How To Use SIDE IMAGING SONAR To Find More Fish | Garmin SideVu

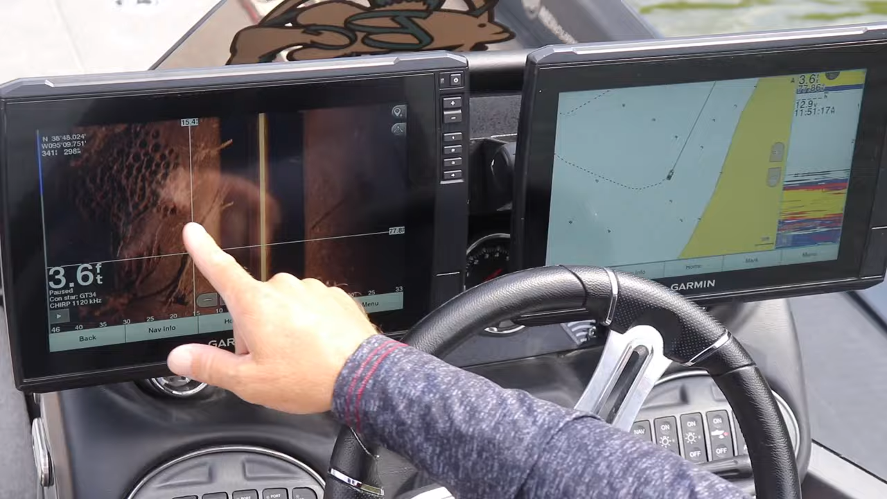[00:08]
On screen: depth 3.6 ft
Just slightly off to the side.
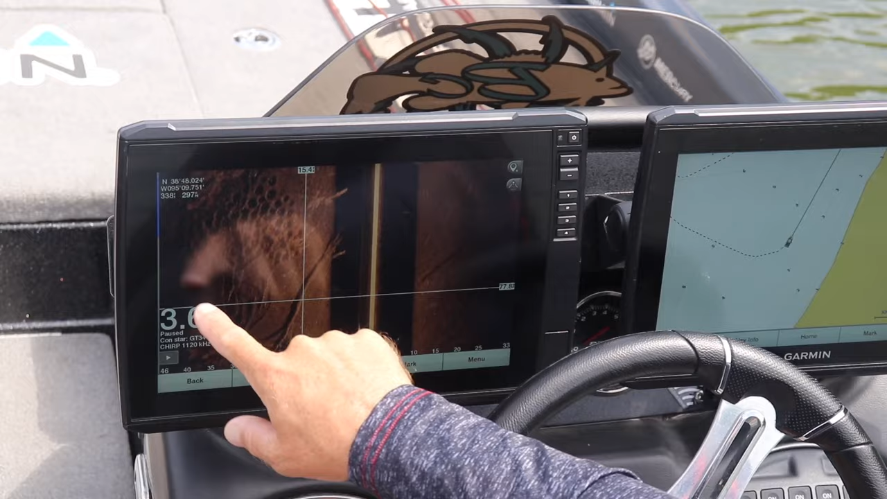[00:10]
Look what we just missed. This is probably one of the mistakes I see as new anglers do is they want to get to fishing too soon. Be patient.
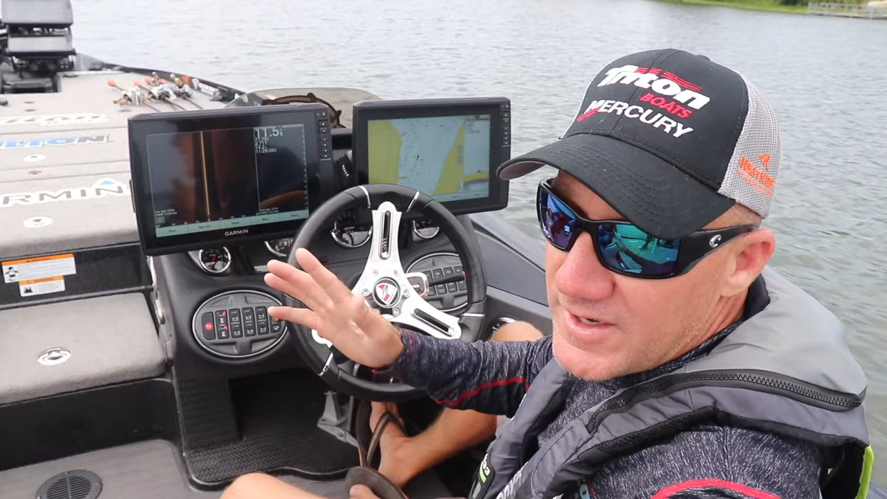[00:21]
Get out here and do your homework. Look around. Use your electronics because then you're going to have a better feel for the fishery when you actually do start fishing. And there's a tree. Wow, look at that. How cool is that? Oh, look at the brim beds.
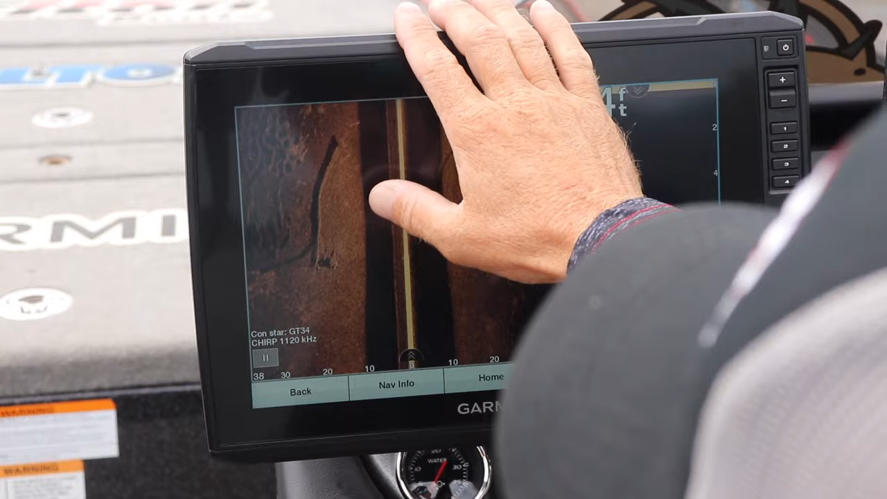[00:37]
Holy cow, look at that. Holy cow, look at this.
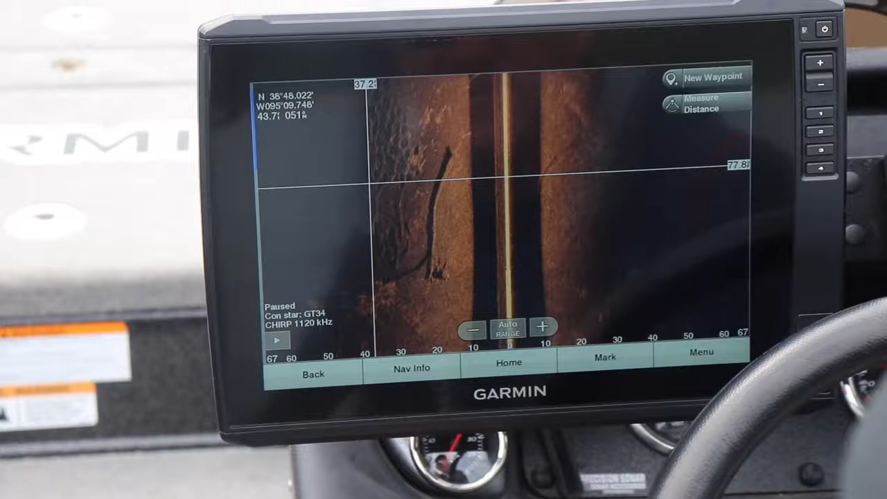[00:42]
This is too cool. Okay, guys, here's the perfect example of what side view is. Just to explain this, imagine the back of my boat is right here facing forward about where my finger is or my thumb.
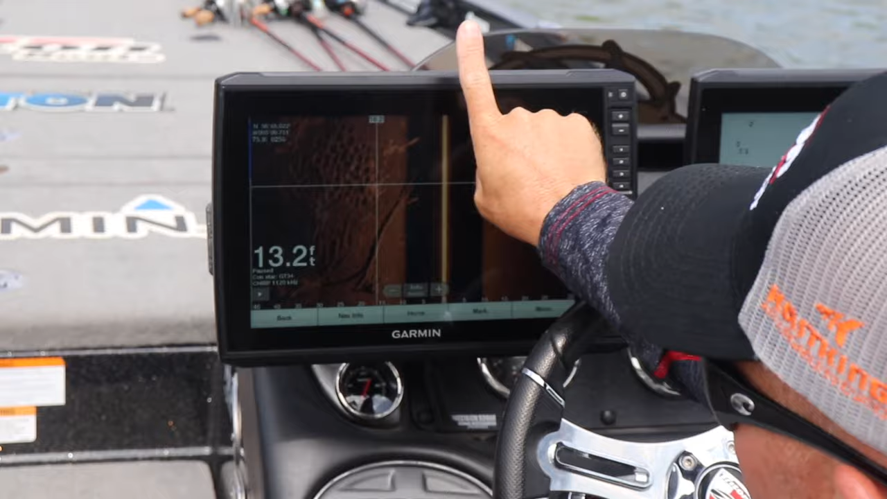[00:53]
We're going forward like that. But this is the back of the boat.
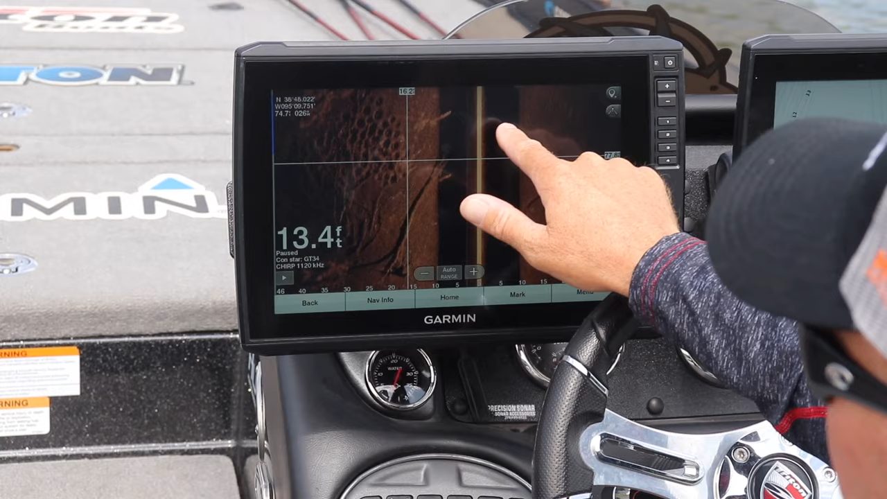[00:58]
On screen: depth 13.4 ft
The black is the water column down below the boat. We're in 13 feet of water. So that's your water column.
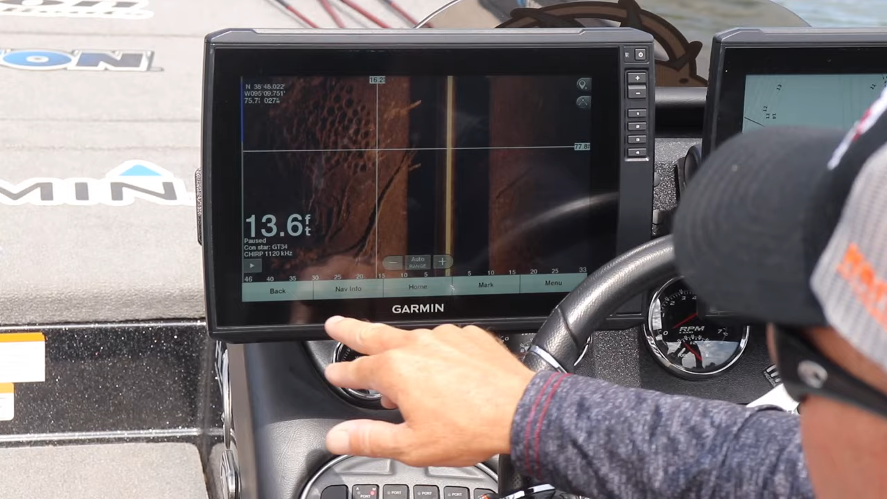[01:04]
On screen: depth 13.6 ft
But what you can see here off to the side, so 10 feet out to 46 feet.
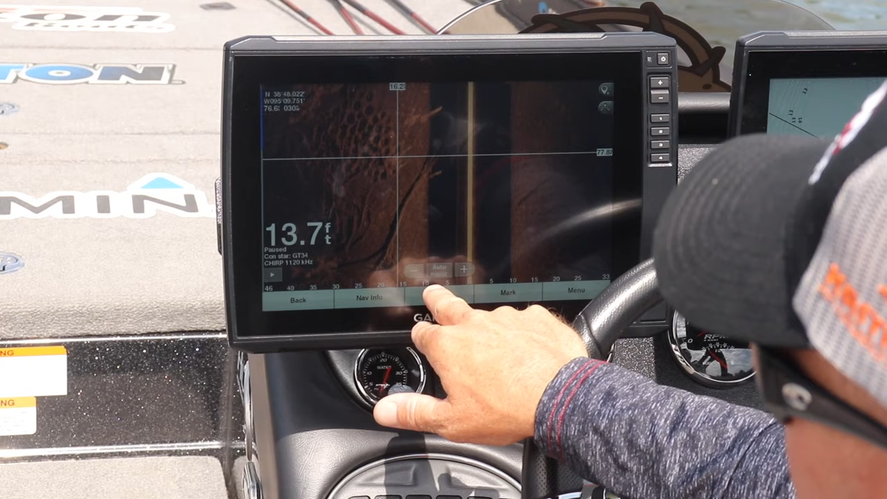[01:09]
On screen: depth 13.7 ft
This is the bottom. And what you're looking at, the dark spots are shadows. But what this is, this is a perfect example.
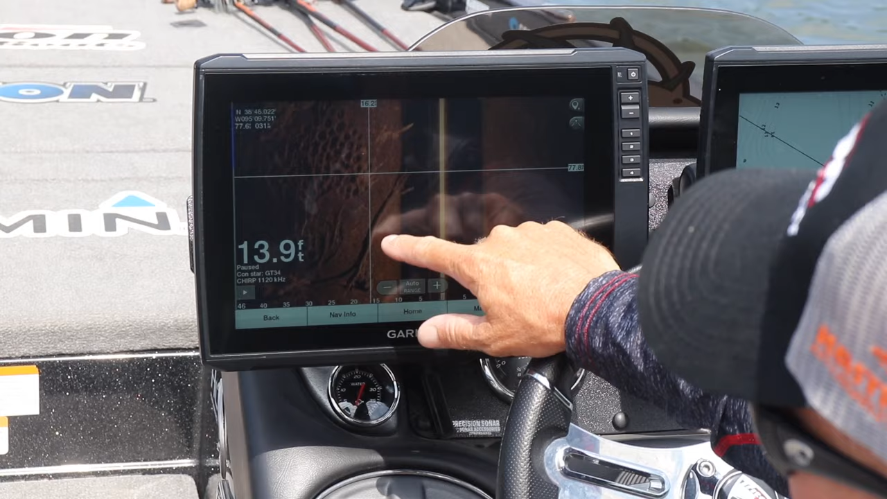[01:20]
On screen: depth 13.9 ft
Here's a tree that you can see plain as day. You can see the tree. I believe this is the stump here. And then these are the branches up here. You can see the shadows.
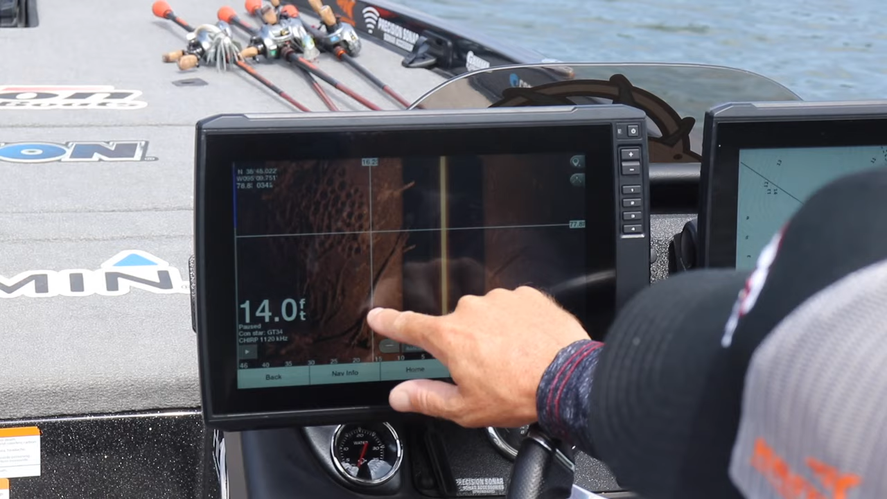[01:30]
The dark spots are shadows cast off of them. We've got some more of a brush pile right here. But here's what's really cool is, if you're a fisherman, you know what this is. These are bluegill beds or brim beds.
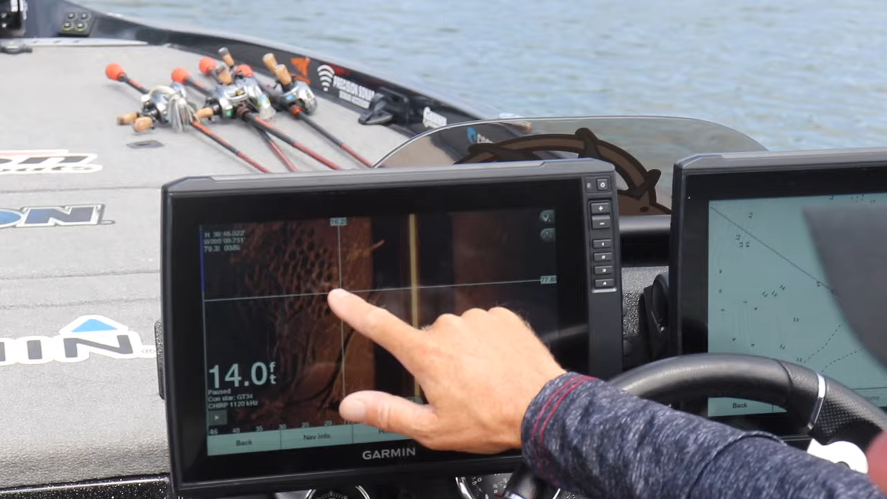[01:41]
On screen: depth 14.0 ft
They kind of look like the dimples of a golf ball. And this just shows you how precise this is.
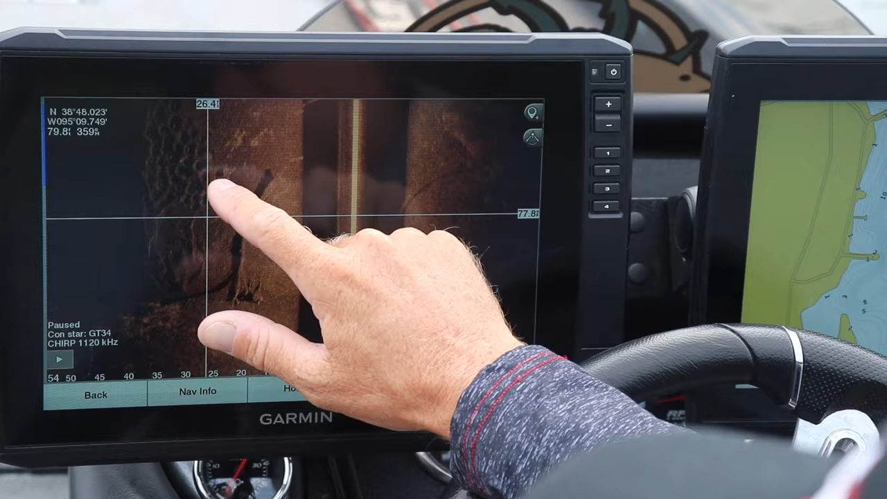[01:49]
If you see those white spots inside those dimples, those are fish.
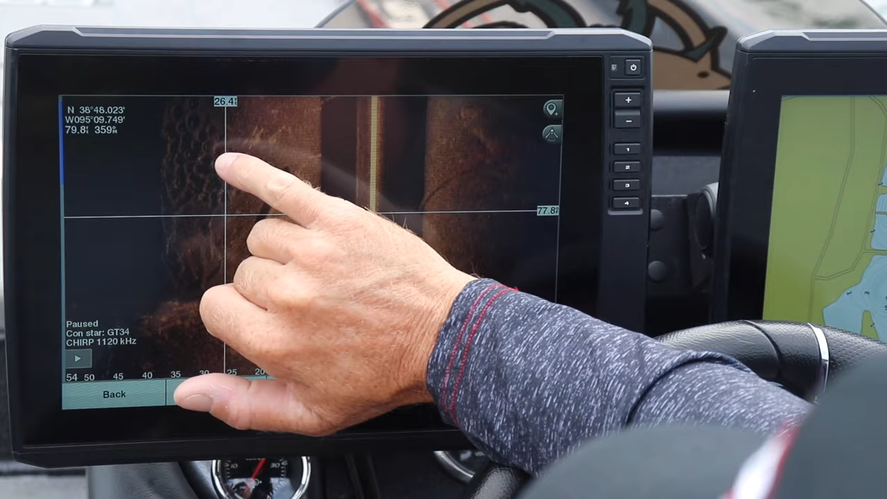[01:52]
So what do we suspect those are? Those are probably bluegill that are in these bluegill
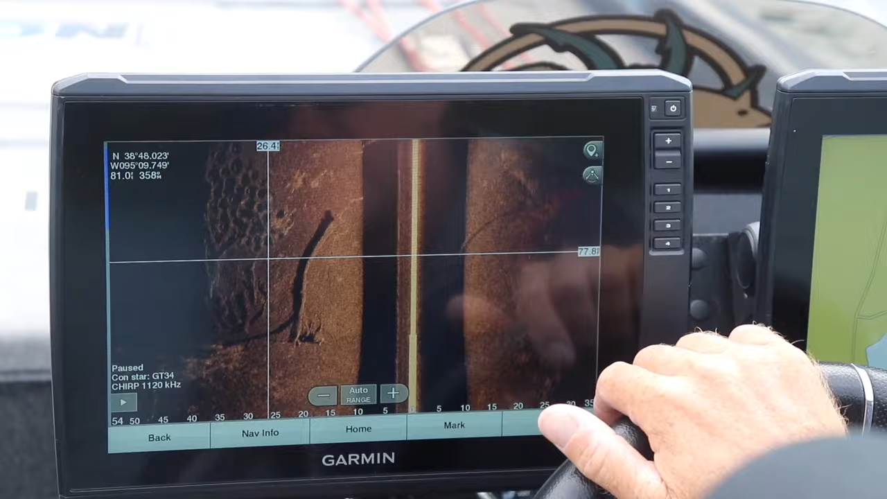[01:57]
beds out here off the side of this grass. So this is really awesome here.
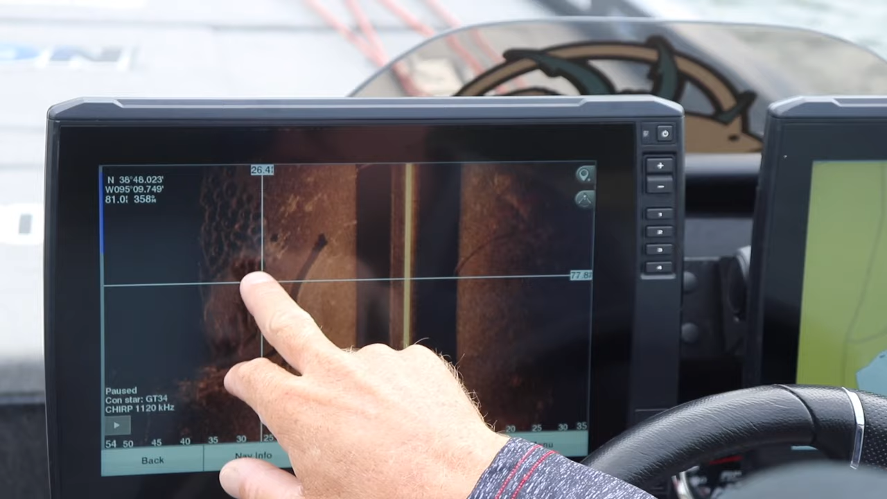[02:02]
So this is definitely a likely spot you'd want to make a few casts. You know, I'd like to explain it because a lot of people don't understand it.
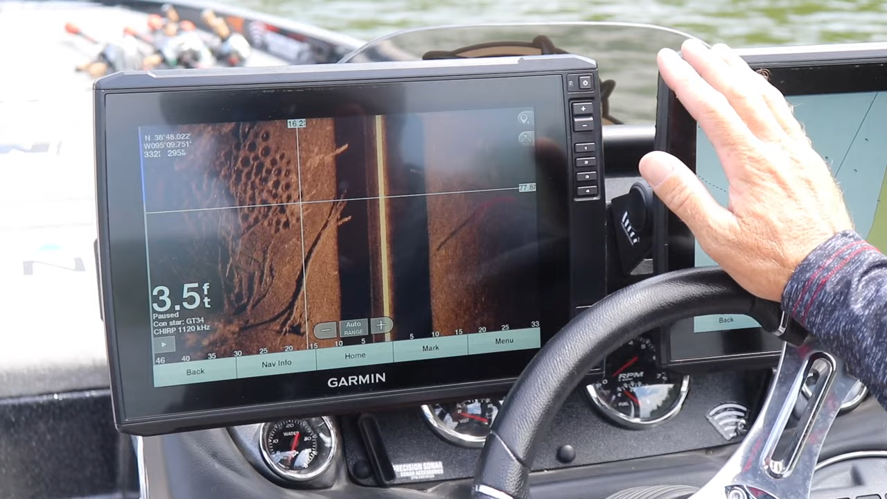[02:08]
On screen: depth 3.5 ft
So imagine what you're seeing is what we've already gone past, okay?
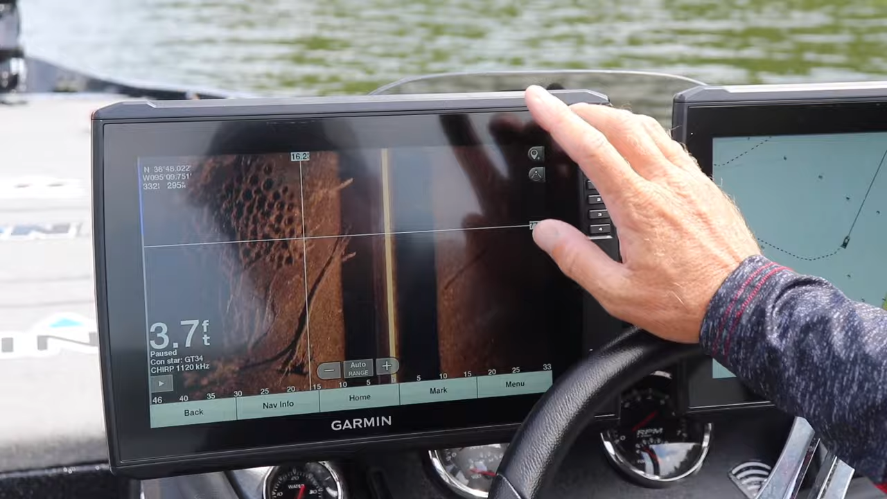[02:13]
On screen: depth 3.7 ft
So if this thing was scrolling continuously, imagine the back of the boat is right here. Your transducers here. So your boat's here and you've already gone past this. So you're seeing what's past you.